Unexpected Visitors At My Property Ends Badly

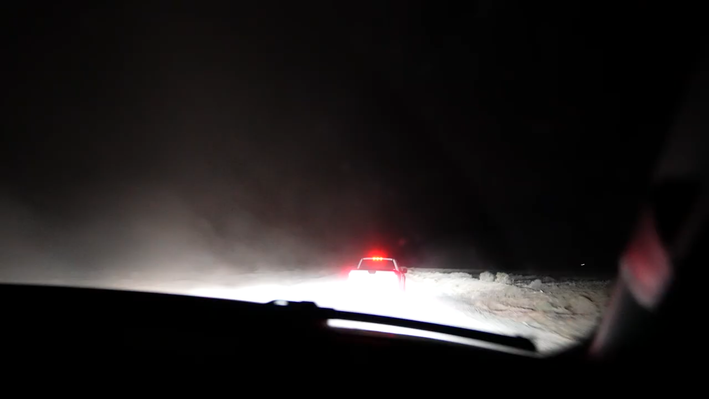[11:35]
road in the middle of pitch dark and a raptor will come flying by them no headlights on completely blacked out and i think this is how they do